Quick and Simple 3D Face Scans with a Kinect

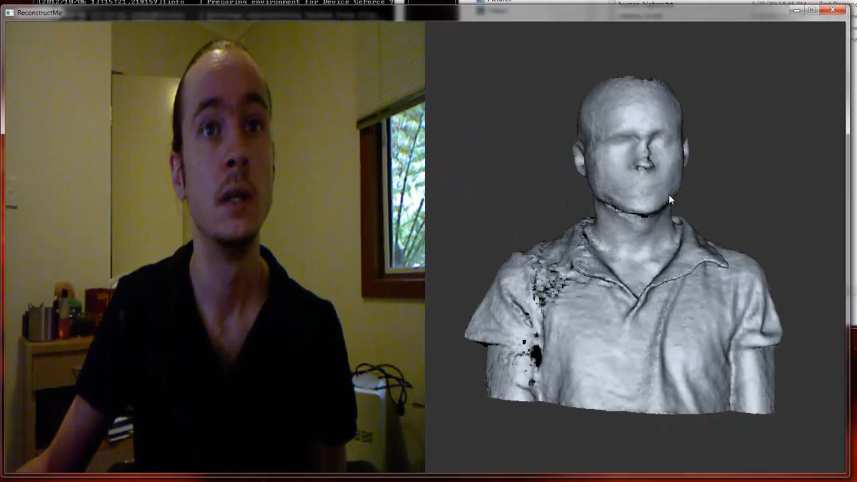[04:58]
So ignore my talking face there because I'm going to have to do the rest of this video just talking with an overlay.
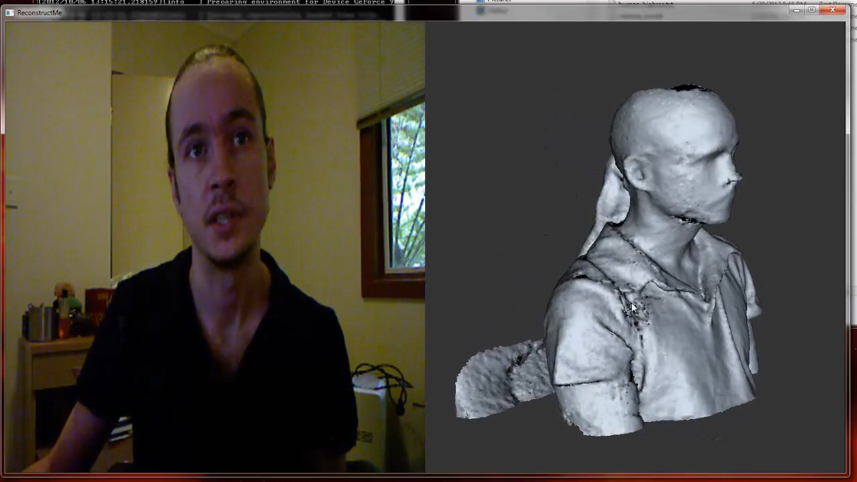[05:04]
So that's, as you can see, the scan turned out pretty well. At the moment I'm just saving it in the video.
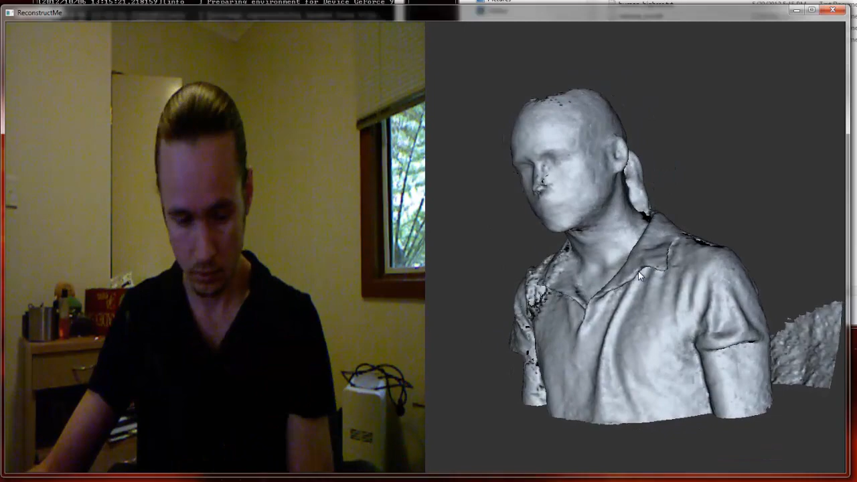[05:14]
You just hit yes and then type in a file name.
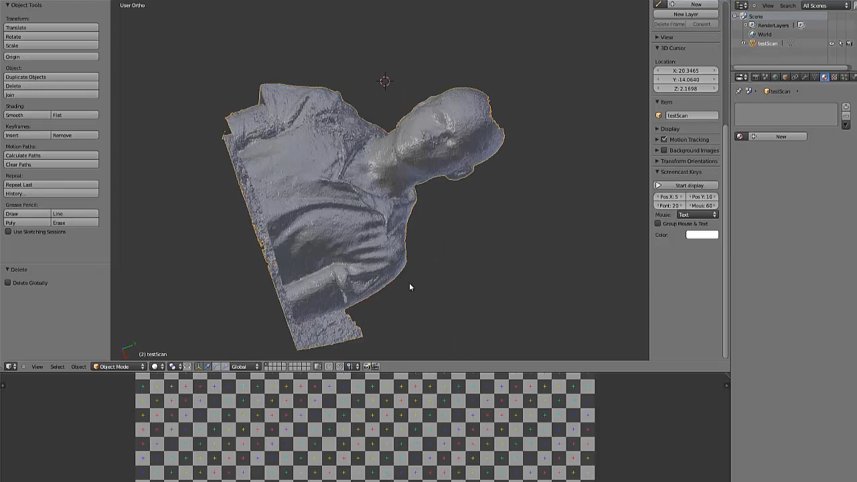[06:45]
So you normally just press the period key on the numpad and that should centre the camera on the character.
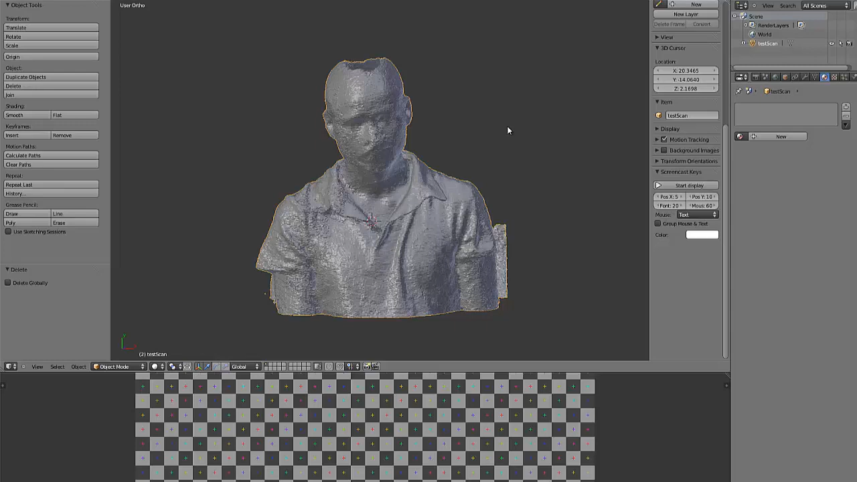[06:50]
You'll want to rotate it 90 degrees around the x-axis.
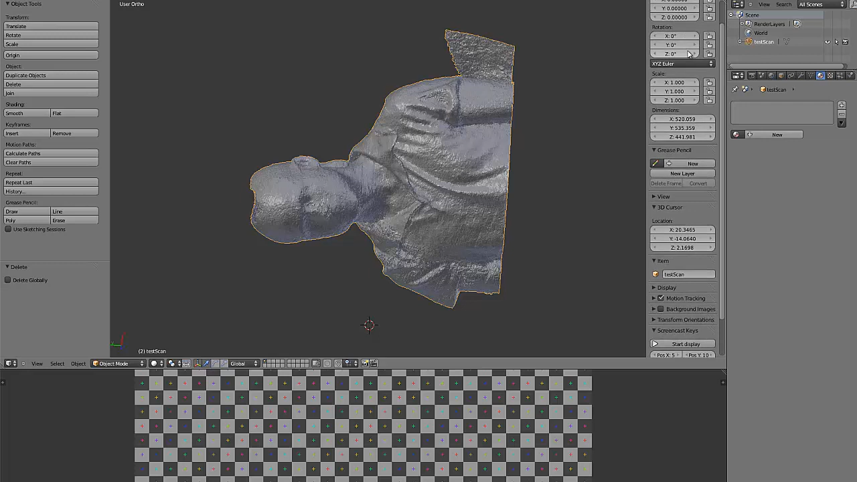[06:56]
That's normally all you need to do. And then it should be in the right orientation.
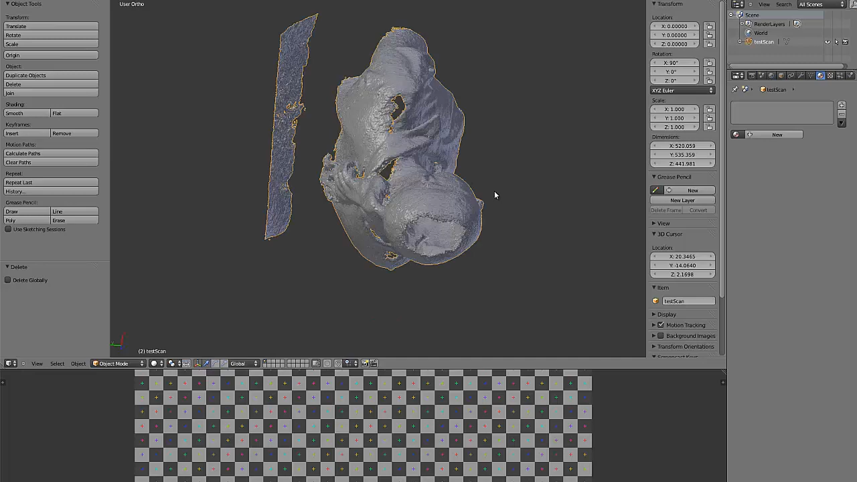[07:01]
And from there you just scale it.
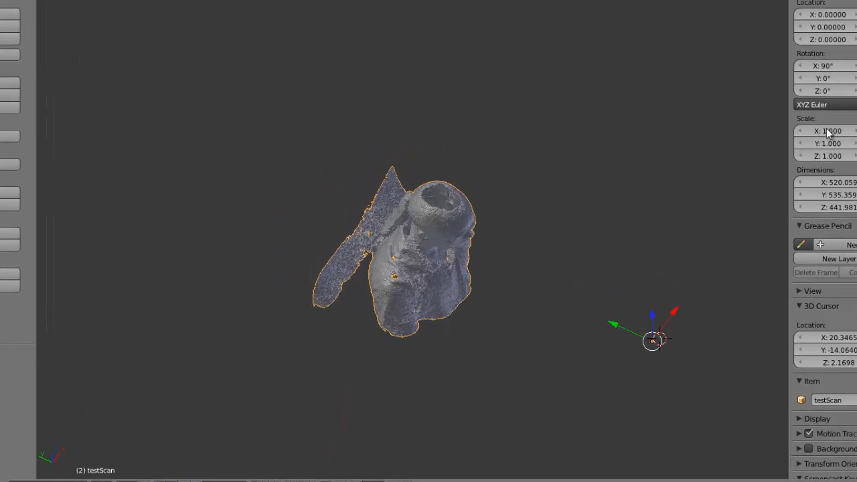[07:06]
And zoom in again by hitting the period key.